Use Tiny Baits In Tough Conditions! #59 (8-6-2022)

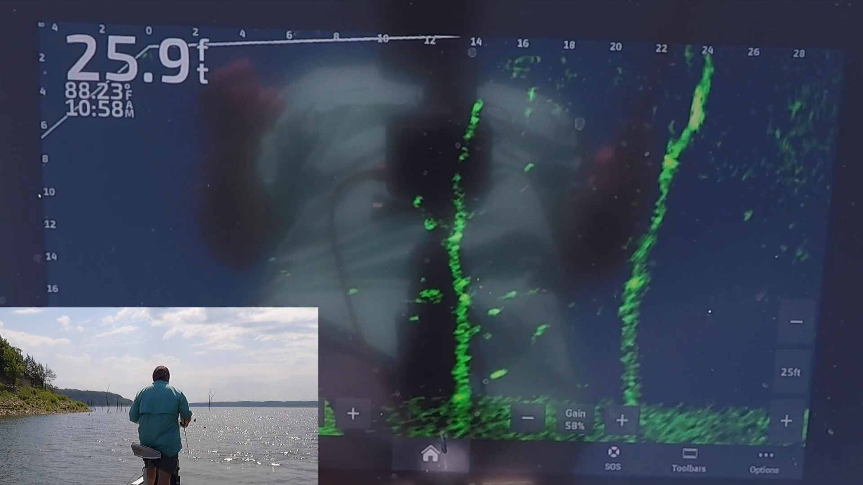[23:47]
On screen: depth 25.9 ft, water 88.23°F
There we go. I don't think that's a crappie. Oh yeah, it is too. It's a good one.
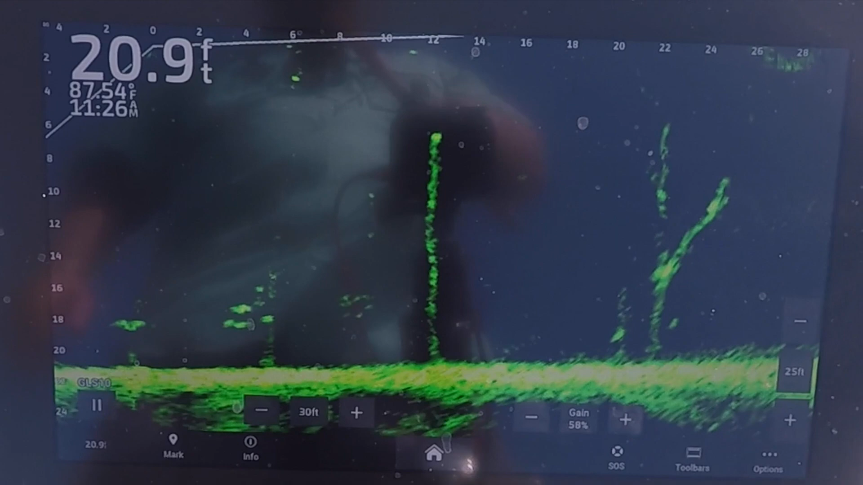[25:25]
On screen: depth 20.9 ft
Come on. There he is. There he got it. Yeah. All right. I saw him down there.